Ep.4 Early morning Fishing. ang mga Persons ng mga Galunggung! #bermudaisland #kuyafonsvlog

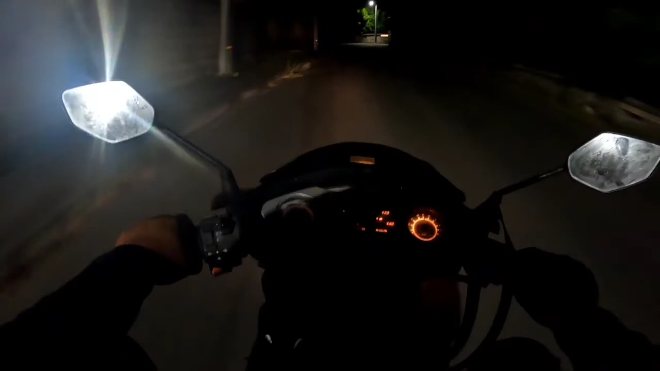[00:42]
sa dockyard at sila daw ay aalis ng alas 4 ng umaga. So, for sure, nandoon na sila ngayon doon sa... Nandoon na sila. Although, mag-alas 6 dito, pero andilim pa rin, guys, oh. Termo yung daan. Kaya kapakita ko sa inyo yung daan dito, papunta doon sa dockyard. So, bali, ang take like 20 to 25 minutes ang ride papunta doon sa dockyard.